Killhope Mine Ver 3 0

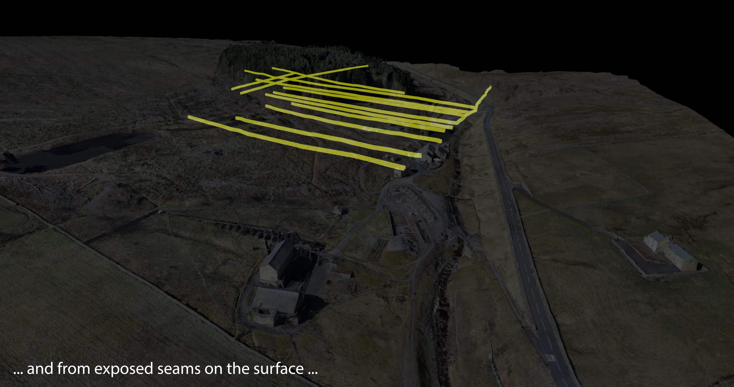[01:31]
Based on knowledge from other mines, and from exposed seams on the surface, miners could predict where to tunnel to meet rich veins underground.
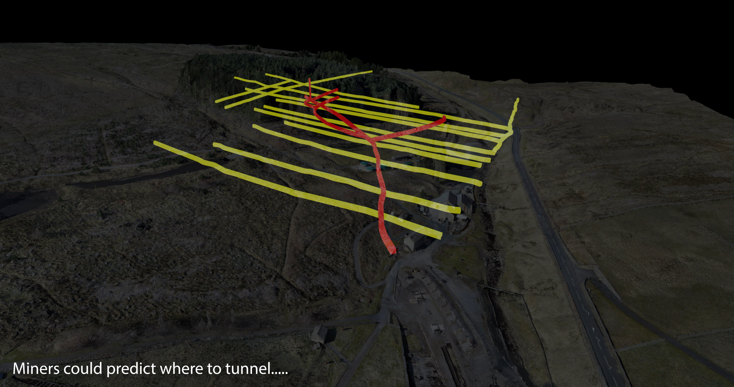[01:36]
But it was a game of chance.